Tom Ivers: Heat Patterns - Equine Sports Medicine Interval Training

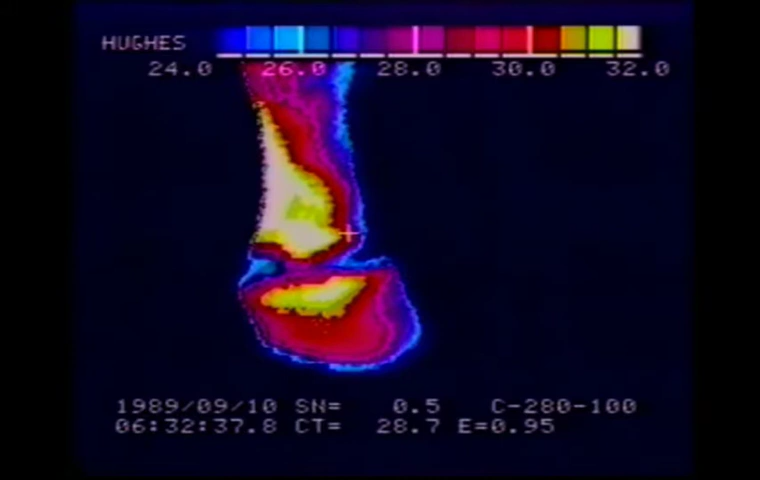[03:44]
So the coronary band is unbalanced to the outside of the foot, and as we pass up into the pastern bone, then we get this heat pattern, a very distinct heat pattern that crosses in a spiral pattern across the pastern bone. This is a sign of a fracture in the pastern. This is a different view of a different horse, and the first thing to notice about this view is that the temperature window is a different window. We're still looking at half a degree centigrade between colors on the chart, but now the lowest temperature is at 14 degrees centigrade, the highest temperature is up at 22 degrees centigrade.
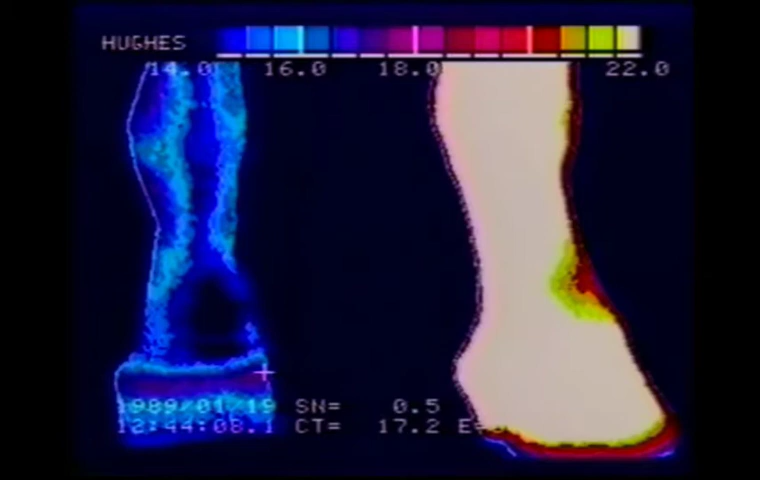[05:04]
Everything is white, and that means it's 22 degrees or above. So, in a situation like that, what we do is we move our window up. First, we'll take a little hike up the leg, take a look at what it looks like higher, and again we can see that the inflammation goes traveled all the way up the leg. On the left side of your screen, we're seeing our rear leg peek through. Now we'll go back down to the bottom of that left four at a different temperature window. Notice at the top of your screen on the left, we have a 20 degree centigrade low temperature and a 28 degree centigrade hot temperature.
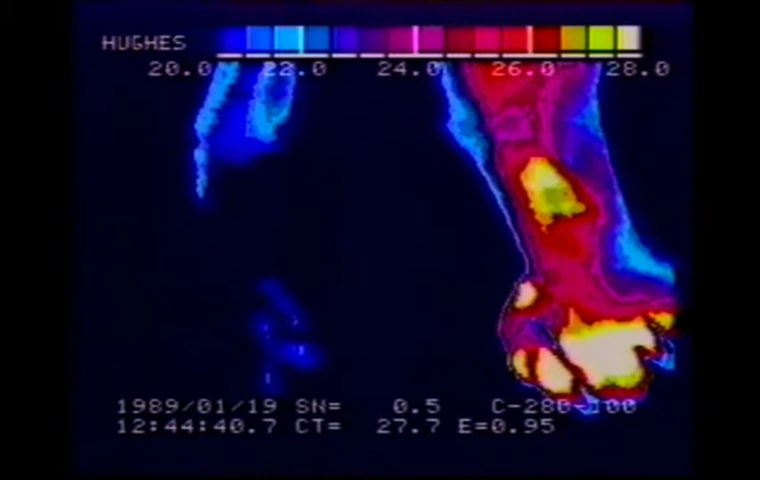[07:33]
hocks and the knees down to the feet and into the feet. So, it's quite a useful tool. Now, we'll go through, we'll start this session with a look at a relatively normal horse. Now, unfortunately, we're dealing with racehorses, so most of the horses aren't normal. They have one thing or another going on with them, but we'll try to put together a composite normal horse for you here. In this picture, we're looking at relatively normal feet with a warm coronary band
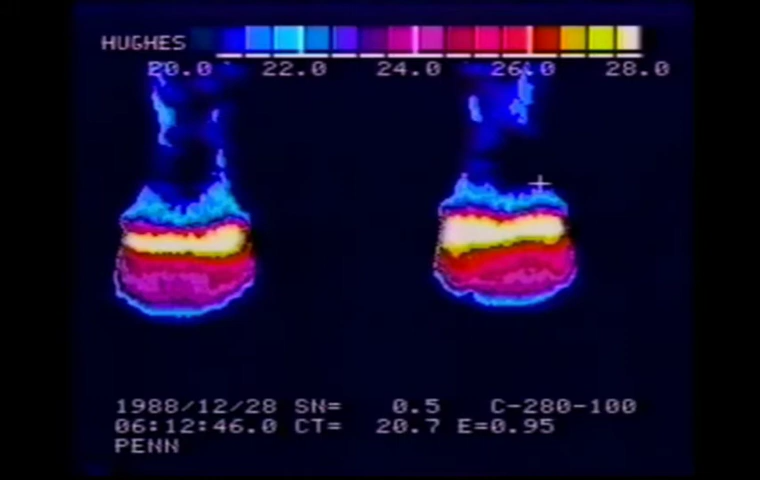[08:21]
of the coronary band or the heat of the coronary band to the left or the right on either foot. Everything else in the leg should be cooler than the coronary band. And as we pan up the leg of this horse, we'll see that we have no hot spots in the knees. The knees are normal and cool. Between the knees, we're looking at the hocks of the horse behind, and we do see some hot spots back there. Basically, on any of these horses that we're looking at, there are going to be normally warm circulatory channels, and then there are going to be hot spots or hot areas that will show up very distinctly.
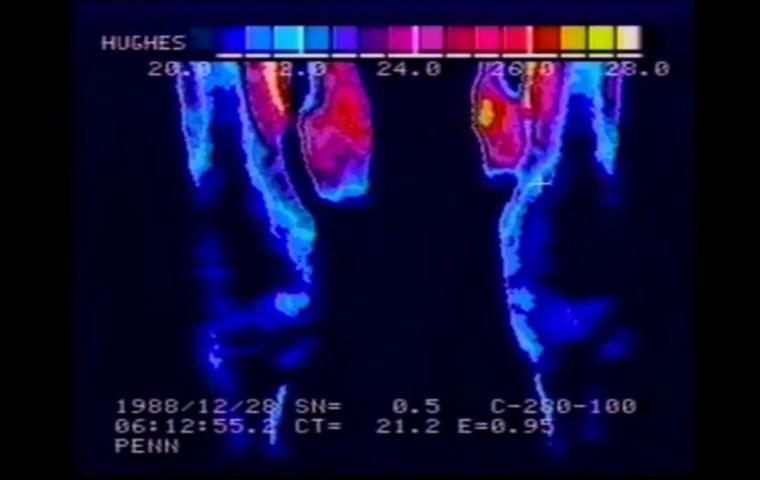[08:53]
So, in this case, we've got very calm knees, normal, regular feet. Now, in this case, we're looking at a horse that has been racing hard and is showing the signs of wear and tear. The coronary bands are straight across. That's a good sign. However, the heat of the coronary bands bleeds up into the pastern area.
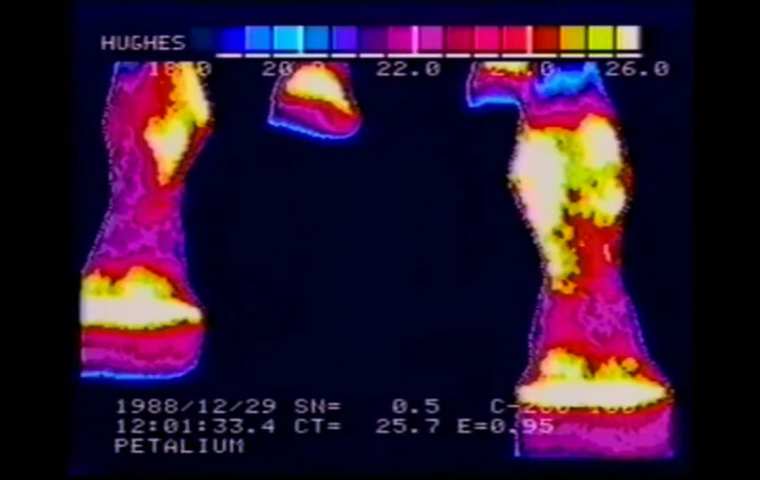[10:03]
so you have to assume that you're dealing with an inflamed synovial membrane and the entire ankle is lit up because of what's going on inside the ankle. The horse's right front shows similar signs. Now, we'll pass on up the leg. Notice between those two pictures, we've reduced our temperature. We're looking at the back legs as well as the front now. And we can see that with a low temperature of 16 degrees centigrade instead of 18 degrees, the entire left front ankle of the horse is out of scale to the high.
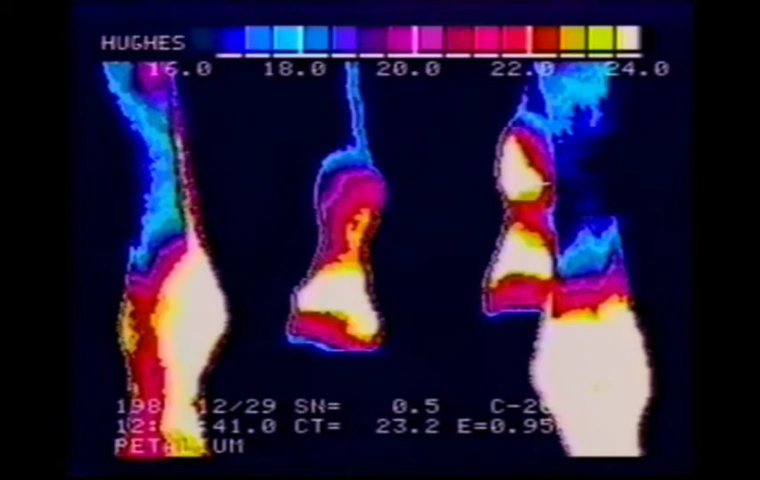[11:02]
shoe of the foot in an off-balanced way as that right rear is doing, the foot is probably too long where the heat is. The heat points to a foot that is too long. Further up the leg, we see that we have inflamed hocks and inflamed knees. Down where the MC3 is on the knees, we've got both sides showing heat, trouble going on. Below each knee is a hint of possibly a splint irritating the horse. We'll take a longer look at that as we go around the animal.
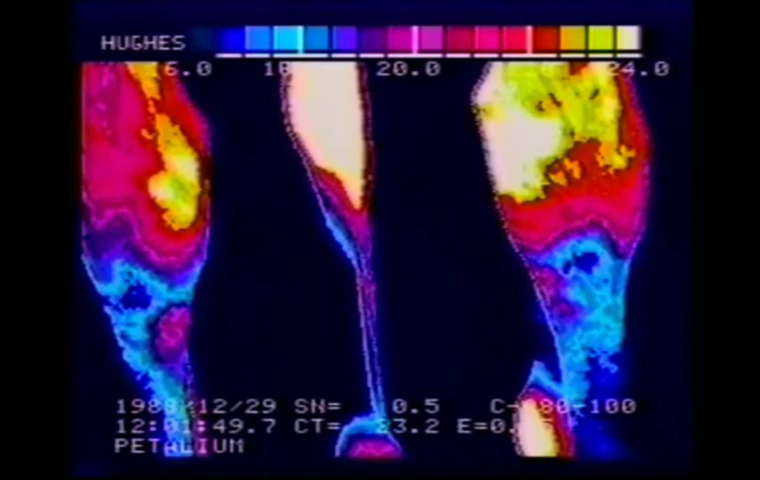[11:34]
These shots from the front are the first shots that we shoot, but then we go around to the other areas.
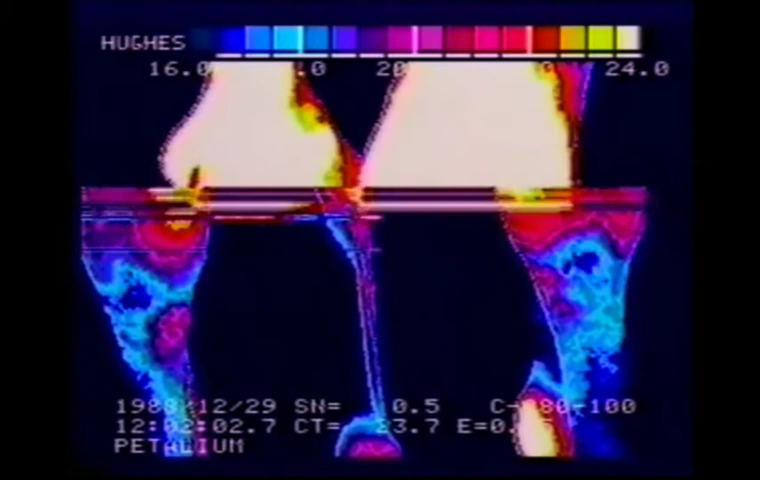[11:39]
Looking from behind the front ankles, we can see that we've got everything hot all the way from the ankles down to the foot.
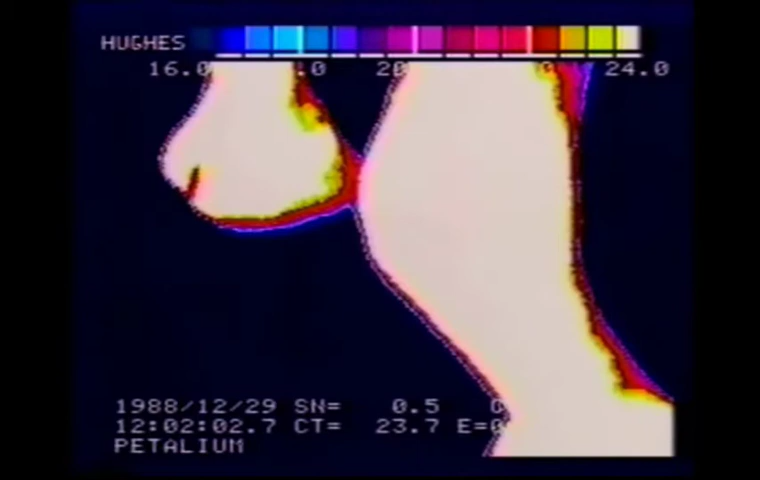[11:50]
Of course, all of this is out of scale to the high, and we want to change our window now so we can pinpoint the hot spots. And so we move from 16 degrees centigrade low temperature to 24 degrees centigrade low temperature. And we see a lot of focus of heat at the suspensory slash sesamoid area on the right front of this animal. This would suggest that we have sesamoid, suspensory, X, Y, Z involvement.
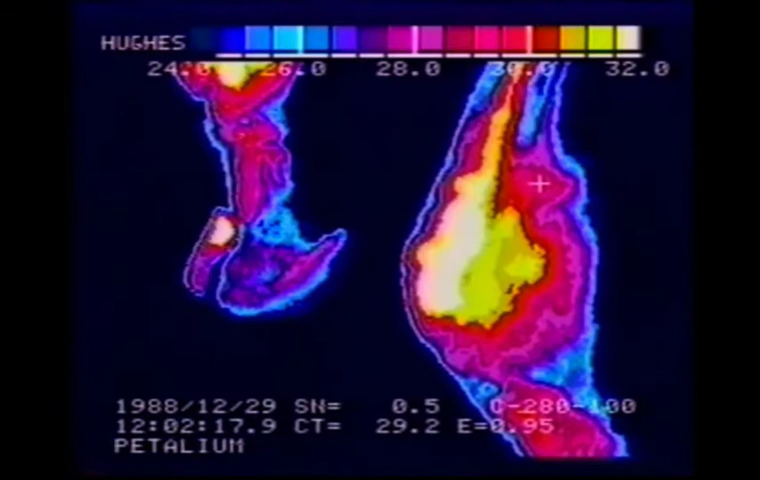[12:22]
Further up the leg on both sides, we've got relatively normal tendons. We don't see any bulges in those tendons. We see suspensories, severe, low in the leg. And we're seeing that this circulatory channel that goes down between the cannon bone and the tendon is usually warmer, but these are really hot.
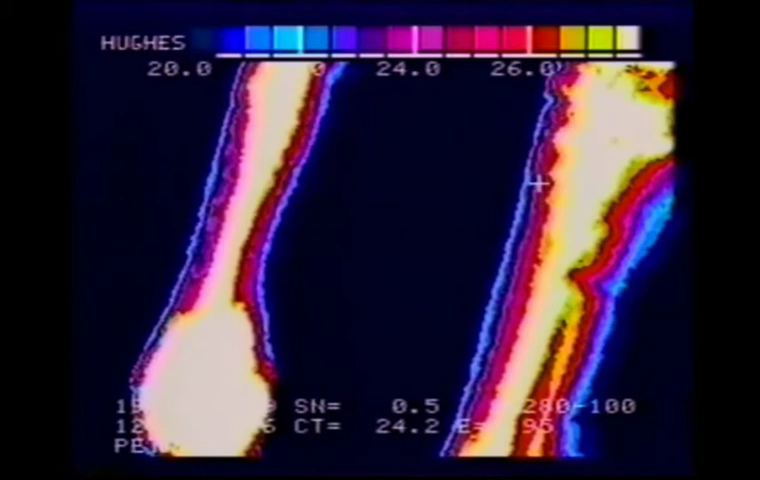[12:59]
They're expanding at the top of the leg, just below the knee, suggesting that we're getting a bleed down of heat from the knees. The knees themselves are inflamed.
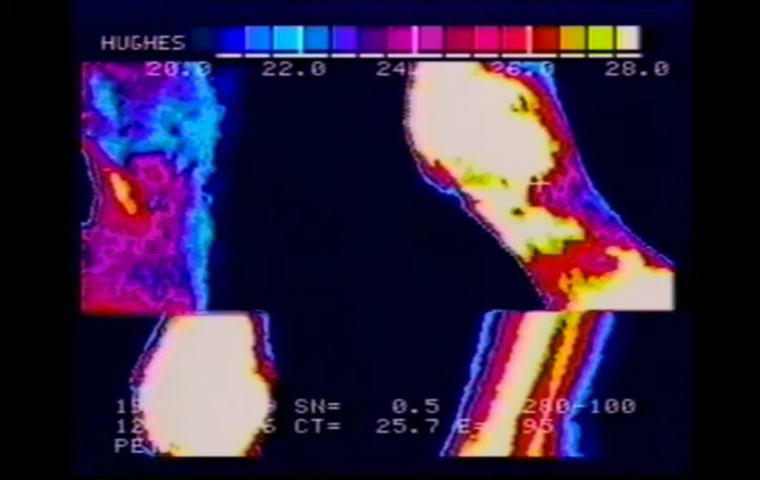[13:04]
This is the left rear foot showing the same kind of problem. The expanded coronary band there is probably sympathetic to what is going on in the ankle. We see a blood vessel crossing the hock on the left rear, probably sympathetic to what is going on down below.
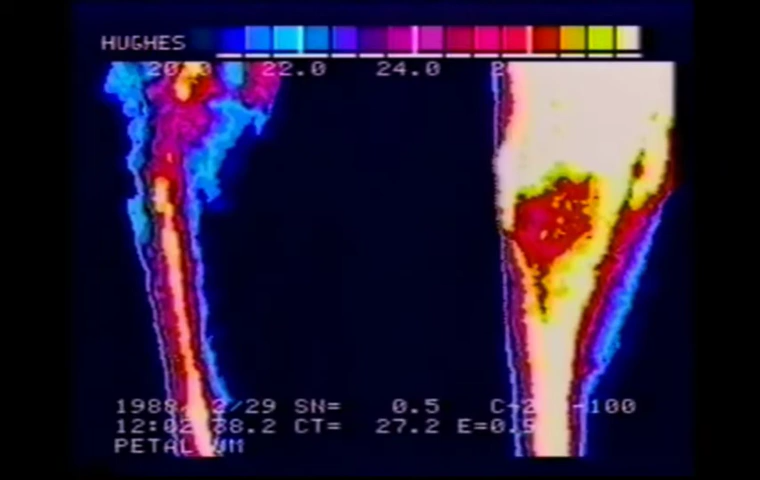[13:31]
And on the horse's right rear, we see a normal circulatory channel. From the outside of the rear, again, that ankle is extremely hot. On the right rear side, we can see how the heat is going clear down into the ankles of that foot.
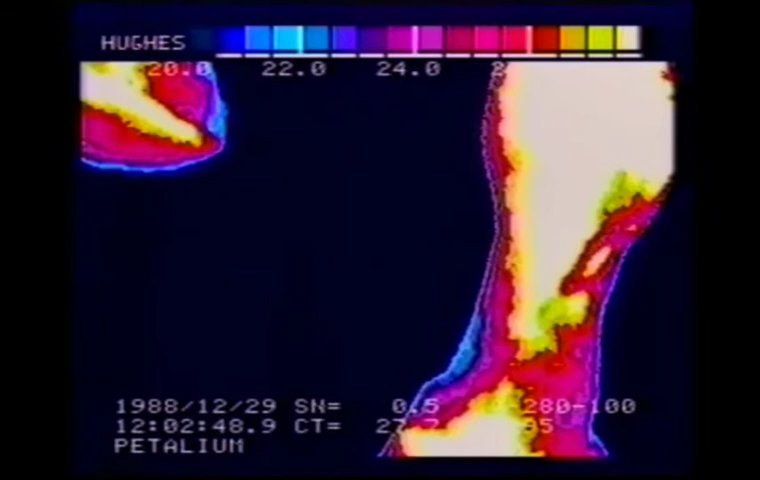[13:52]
There are the horses standing off the right rear foot that is sore. And we can see how that coronary band is misshapen compared to the one on the left rear.
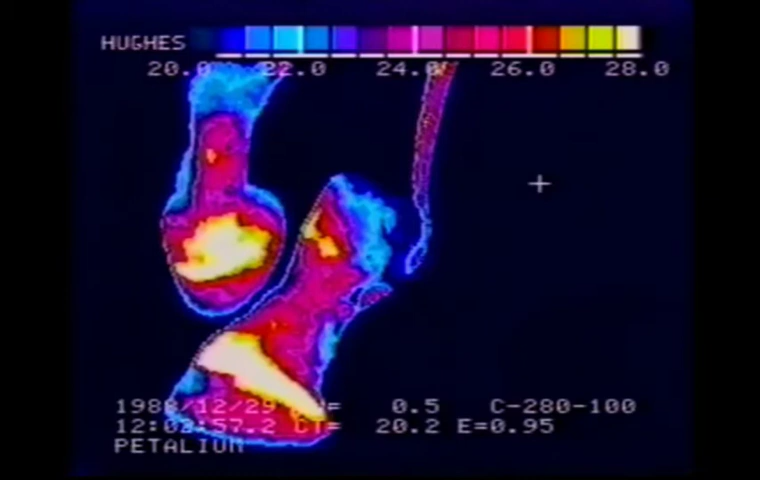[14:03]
Now, if you let one of these unbalanced feet go and don't correct the problem, then you end up with a foot that looks like this, where we have a quarter crack surrounded by inflamed foot. The quarter crack itself normally will begin as an inflamed stripe up the foot,